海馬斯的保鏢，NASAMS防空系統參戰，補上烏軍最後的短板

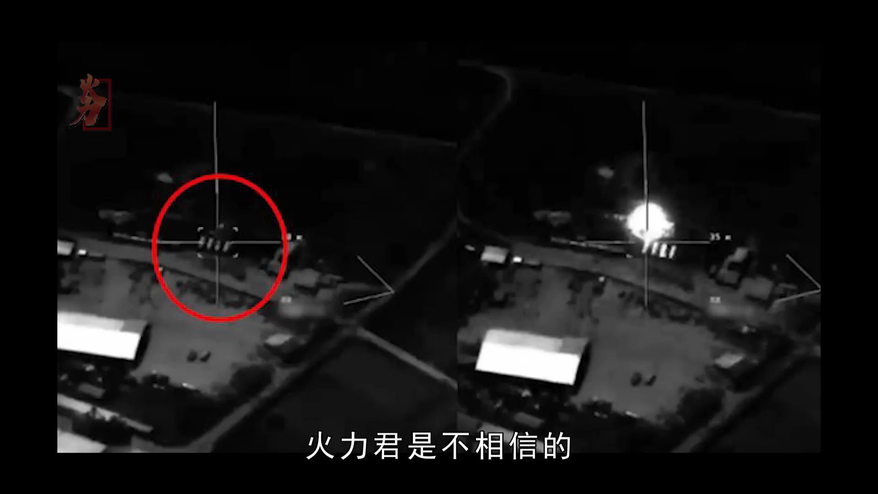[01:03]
力军是不相信的当时拍的热成像画面实在是太模糊了不过常在河边走哪有布什鞋